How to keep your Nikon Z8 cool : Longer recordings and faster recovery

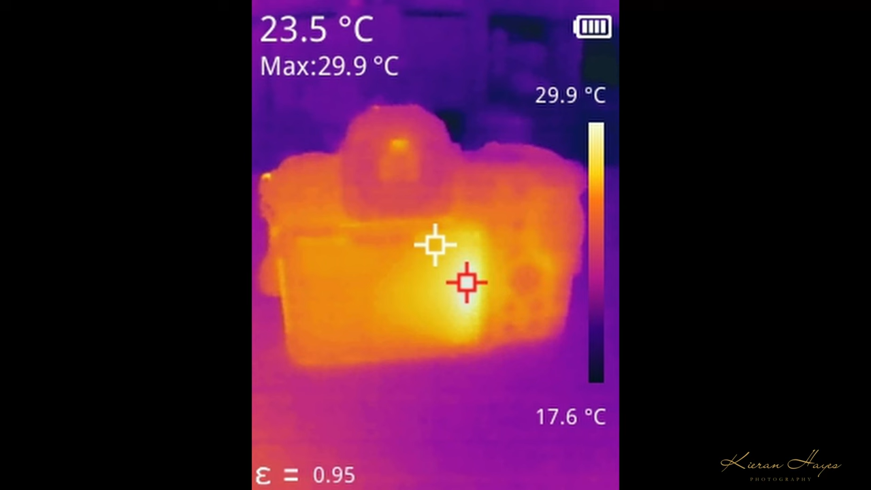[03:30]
On screen: spot 23.5°C, max 29.9°C, scale top 29.9°C, scale bottom 17.6°C
So looking at a thermal image then of the Z8 you can see the camera quite clearly here. Now you notice up in the top left hand corner of the image you have two temperatures one saying 23.5 degrees celsius that's always going to be what the white cross is actually pointing at on the screen. The red cross then is your maximum temperature in the picture which in this state is 29.9 degrees celsius. The crazy thing about this is the camera has only been on for a few minutes but already on the back lcd display you can see there is a very hot spot starting to show up.
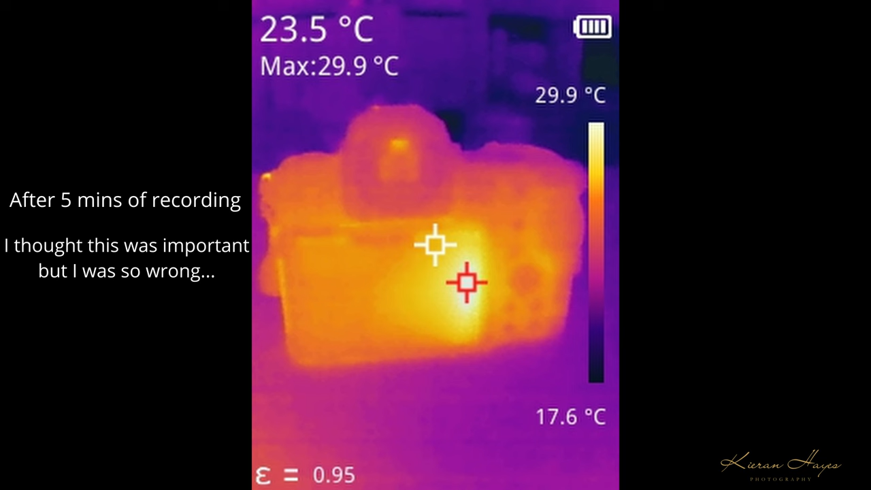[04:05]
On screen: spot 23.5°C, max 29.9°C, scale top 29.9°C, scale bottom 17.6°C
It's already six degrees above the camera body temperature. As we go to the next photograph then after another couple of minutes you can see that's after rising again to 31.2 degrees and the main camera body is still at 22.8 degrees.
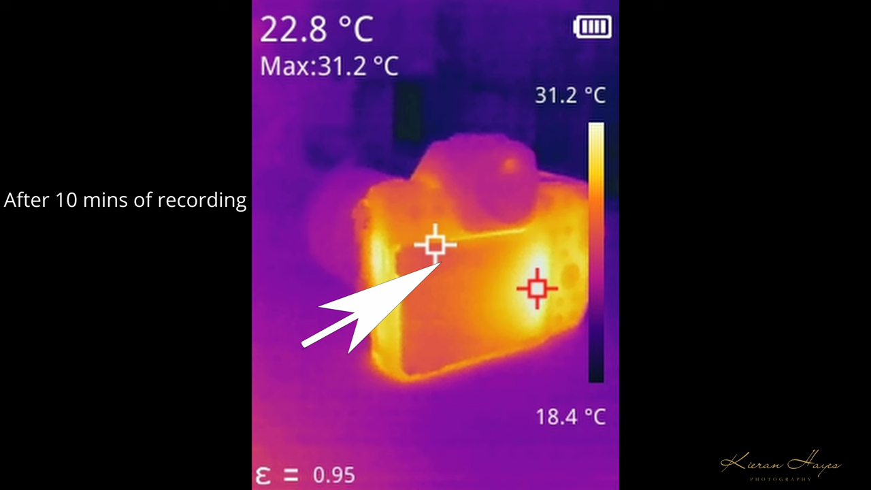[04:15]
On screen: spot 22.8°C, max 31.2°C, scale top 31.2°C, scale bottom 18.4°C
The next thing you notice here then is the HDMI and the side sockets here in this shot. The HDMI sockets at 30.7 degrees even though the rubber caps are still on them it's reading that through the rubber caps and you can see the LCD display is now at 33 degrees celsius. That's an awful lot of heat just coming from those two spots.
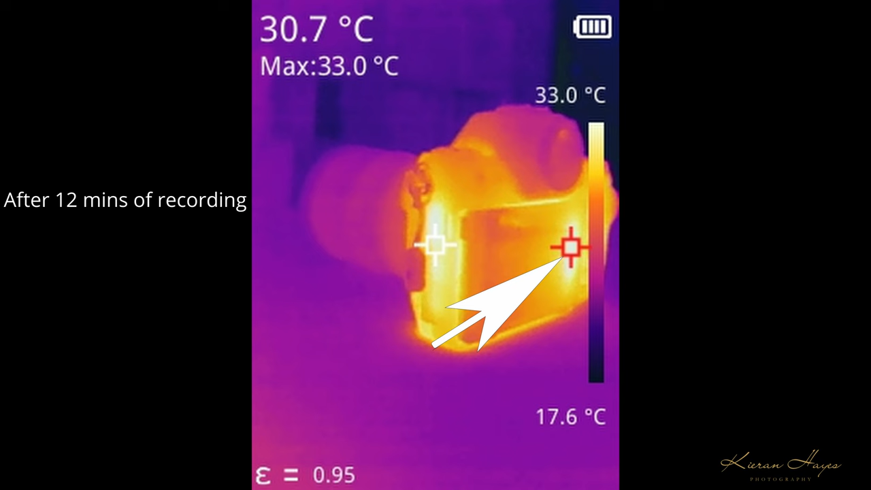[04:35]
On screen: spot 30.7°C, max 33.0°C, scale top 33.0°C, scale bottom 17.6°C
By the time the hot card warning has come on you can see those side sockets even still through the rubber covers is at 35 degrees celsius.
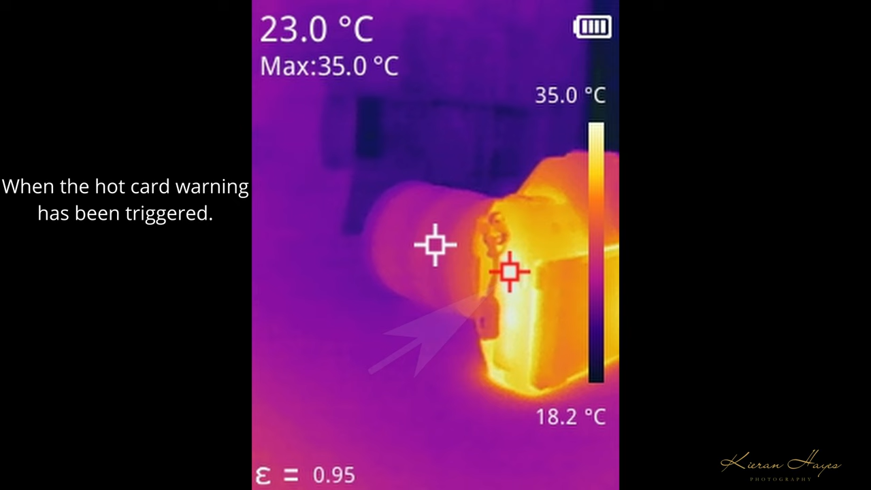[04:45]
On screen: spot 23.0°C, max 35.0°C, scale top 35.0°C, scale bottom 18.2°C
Then quickly moving around to the back you can see the back lcd screen here is at 37.6 whereas the card slot cover is at 30.4 degrees.
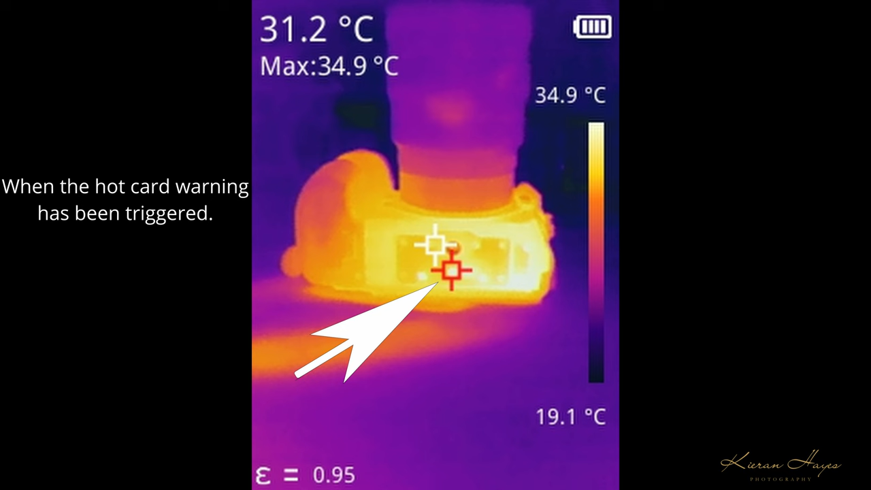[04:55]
On screen: spot 31.2°C, max 34.9°C, scale top 34.9°C, scale bottom 19.1°C
The underneath of the camera then you can see the maximum temperature there is 34.9 but that is just in a specific hot spot. On the battery then you can see the general core temperature is roughly around 30 degrees.
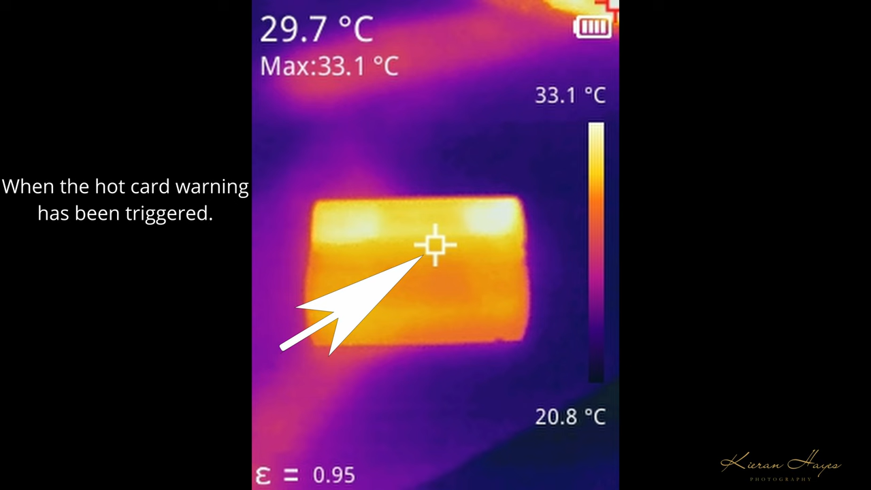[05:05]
On screen: spot 29.7°C, max 33.1°C, scale top 33.1°C, scale bottom 20.8°C
But what gets really interesting is when we look inside in the battery compartment you can see the maximum temperature reading is 44.6 degrees and 38.6 is the average in that white spot there. That heat is coming from the top lcd display the power delivery circuitry and also the cfxpress card which is positioned right alongside it and i think this is the main issue.
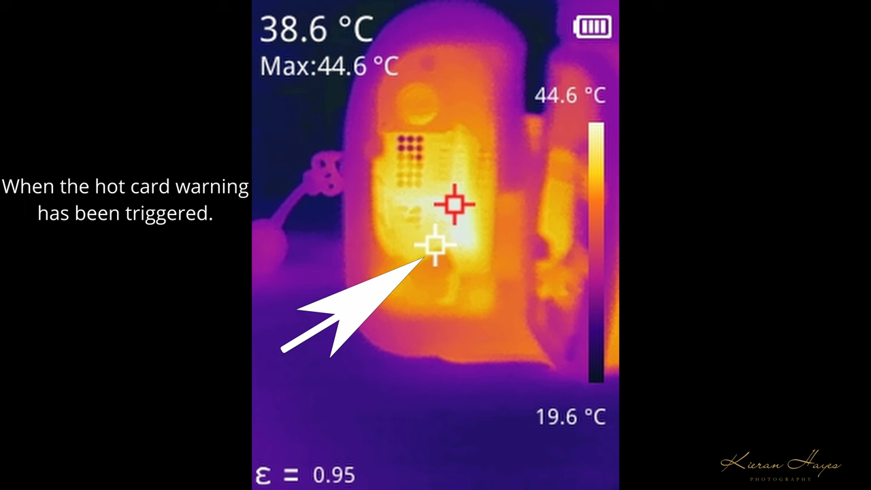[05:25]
On screen: spot 38.6°C, max 44.6°C, scale top 44.6°C, scale bottom 19.6°C
Then looking at the card slot you can see the max temperature of 48.2 and 43.6 is where the white point is on.
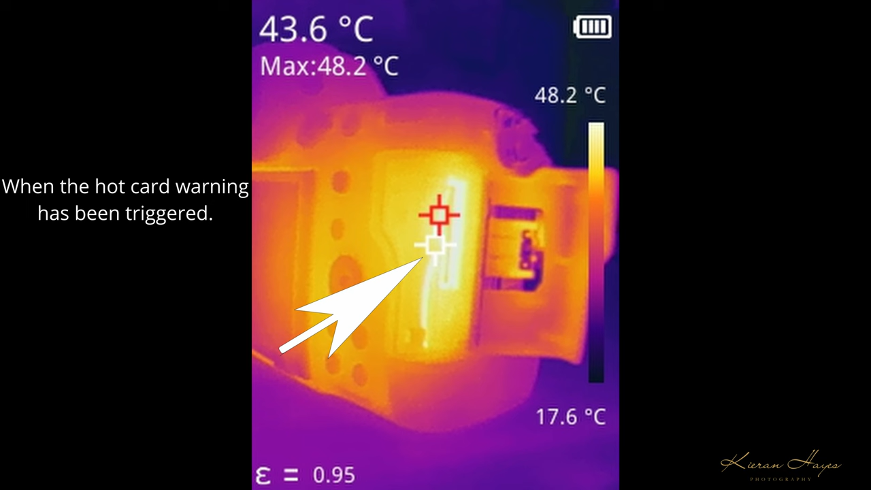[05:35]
On screen: spot 43.6°C, max 48.2°C, scale top 48.2°C, scale bottom 17.6°C
That's incredible heat coming out of the camera and that heat has been building up while that camera is being recorded so it's going to take a long time for that heat to dissipate. Looking at the card then it shows 50.8 is the maximum temperature. That's not correct. The card had been out of the camera and not working for about 20-30 seconds so it had dropped a bit.
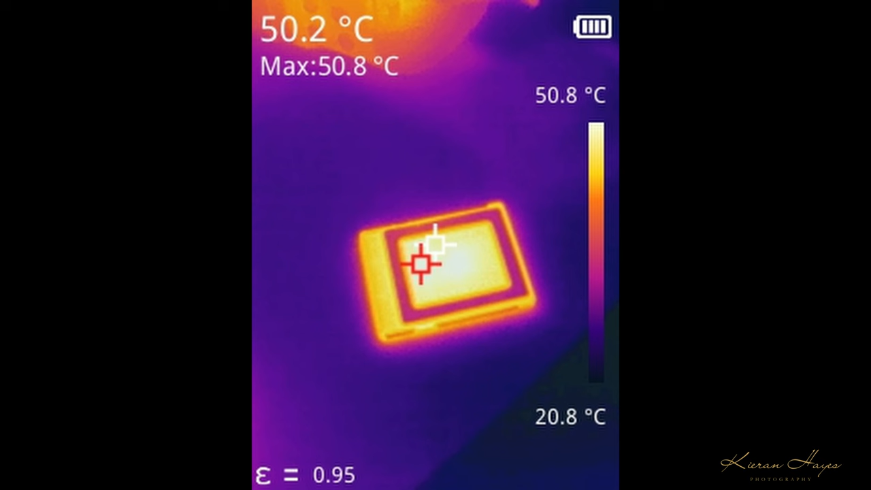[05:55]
On screen: spot 50.2°C, max 50.8°C, scale top 50.8°C, scale bottom 20.8°C
When i've tested this while the card was actually in the camera the temperature was recorded at around 55 degrees celsius.